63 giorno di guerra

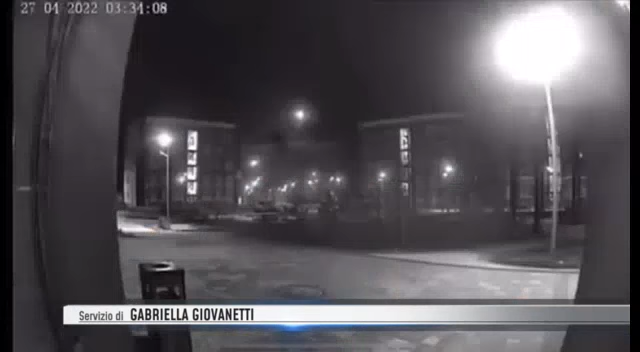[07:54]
Testimoni raccontano di esplosioni intorno alle 3.30 della mattina.
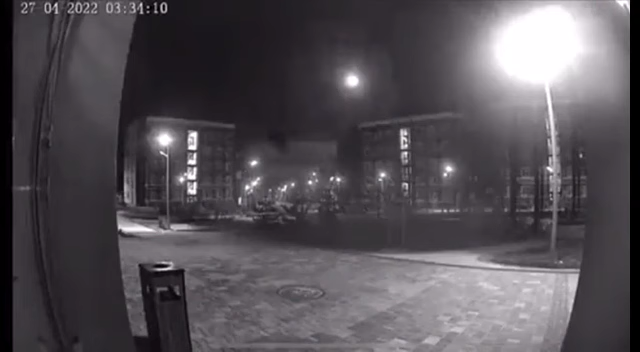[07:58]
Si parla anche di due elicotteri ucraini che hanno sorvolato la zona di Belgora da bassa quota.